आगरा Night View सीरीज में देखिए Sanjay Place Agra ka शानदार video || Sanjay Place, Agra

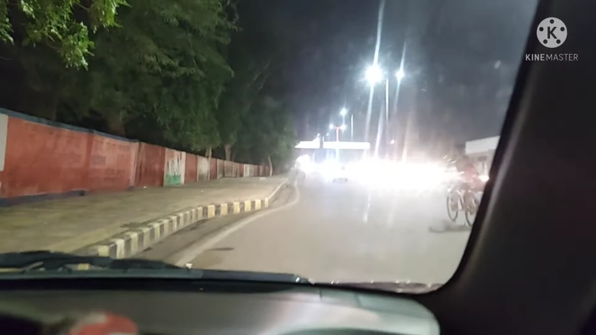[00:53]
संज चौन्सके चौराये पर तो यहां से बढ़ते संजय पलेस की तरफ यह एमजी रोड़ है दोस्तों यहां से संजय पलेस की तरफ अभी हम बढ़ते हैं
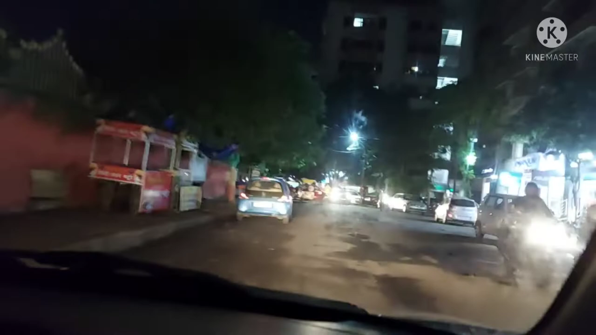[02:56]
प्लेश के लगोग बीच की रोड इसको आई से बैंक वाला रोड बोलते हैं और यह
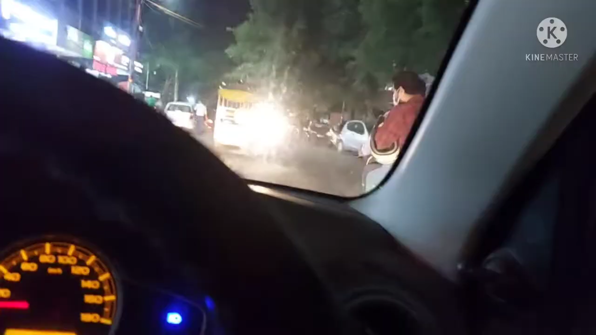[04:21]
यह कुछ अच्छे अच्छी दुगाने हैं और बहुत बड़े-बड़े सोरूम्स हैं यहां पर पंजय पिलेस एरिया में
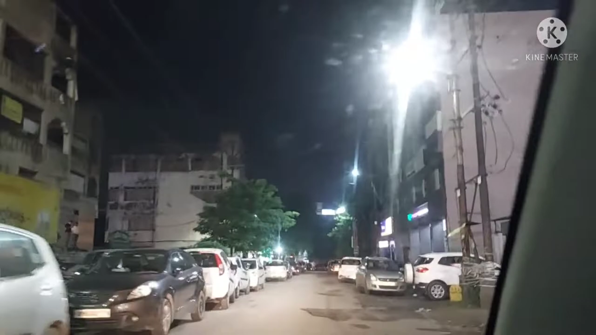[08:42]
अब आपको वीडियो पर किलियर्टी तोड़ी अच्छी मिल रही होगी वह जाला हो चुका है लाइट आच चुकी है यह है कपड़ा मार्केट इस यह संजय पिलेस में स्पेशल कपड़ा मार्केट है
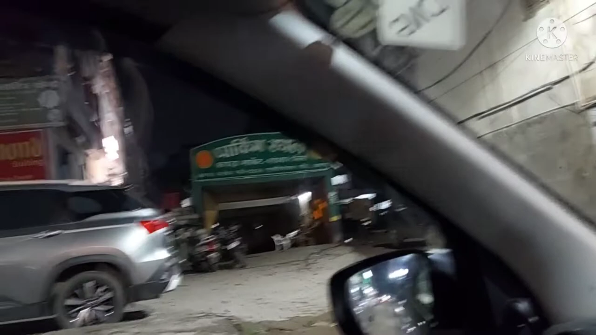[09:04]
इसे एक जूता मार्केट है संजय पिलेस में
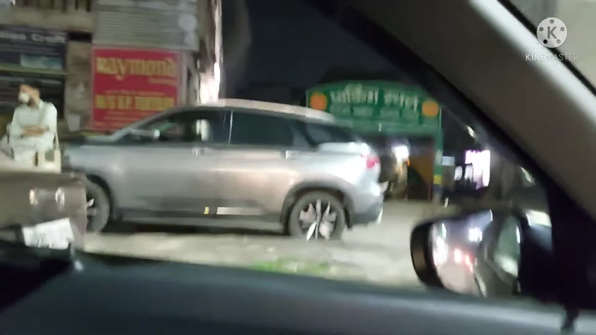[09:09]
इस पर बहुत सारी दुकान है कपड़ा मार्केट पहले आगरा में बीच सुबास
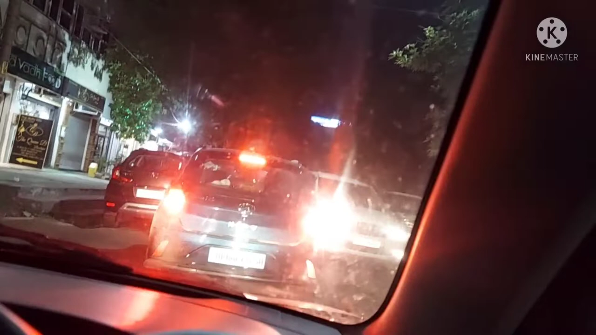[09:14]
बाजार में हुआ करता था जो कंजिस्ट्रीड एडिया है बहुत वहां से यह सिफ्ट करने के लिए कपड़ा मार्केट बना गया है दोश्तों
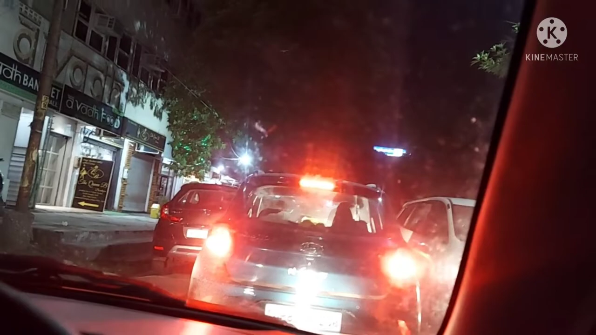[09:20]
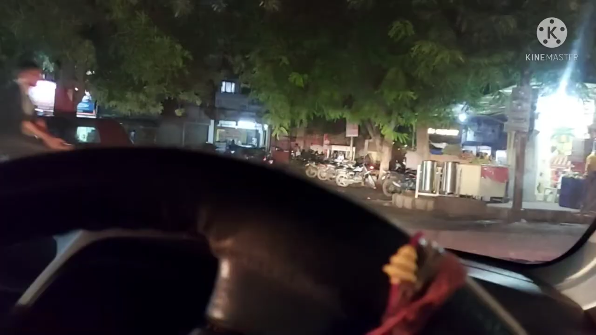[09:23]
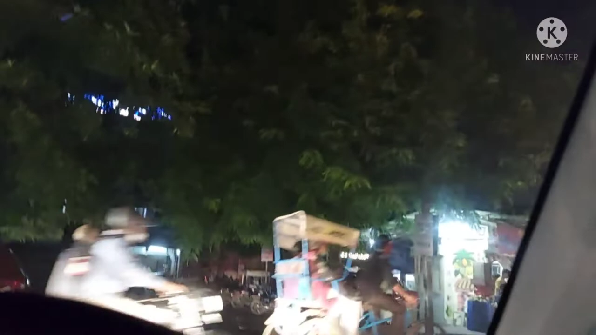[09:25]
स्टीट फूड जूस बगेरा भी फूम मिलता है संजय पिलेस में और दिन
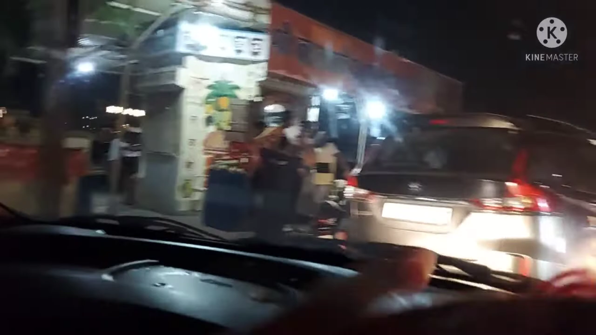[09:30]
में एक और चीज बता है आपको दिन में आप कभी आते हैं तो दो वजे के आसपास लंच के टाइम में तो दोस्तों या खाने पीने का इस टीट फूड जो बहुत मिलता है
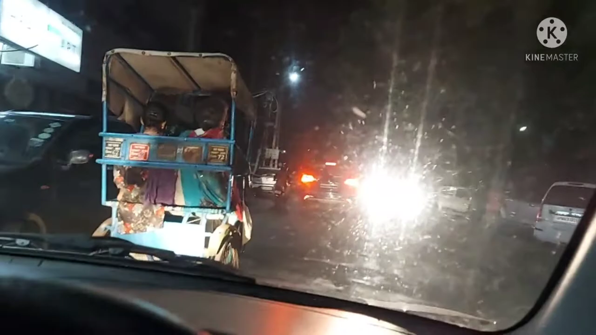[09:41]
जिसमें आप भर पेट � ठाना लंच भी कर सकते हैं और बहुत ही सच्टे रेट पर यह हम एमजी रोड की तरफ बढ़ते हैं इधर यह देखिए फूप सारी मार्केट यह कंप्यूटर हब यह इस रोड पर अंदर जाएंगे तो पूरा कंप्यूटर मार्केट है दोस्तों उसको अम कंप्यूटर